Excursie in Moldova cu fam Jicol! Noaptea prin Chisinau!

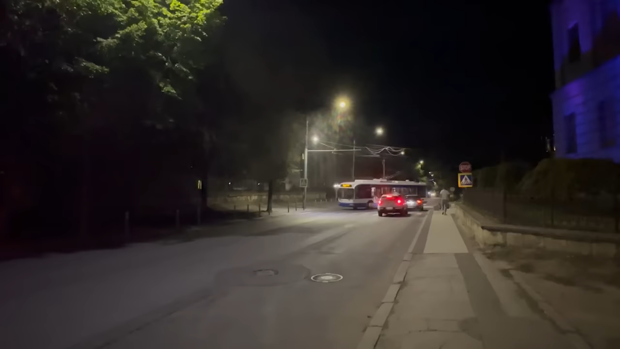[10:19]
Chiar aici vedem ambasada Statelor Unite ale Americii Puțin mai departe, pe aceiași stradă,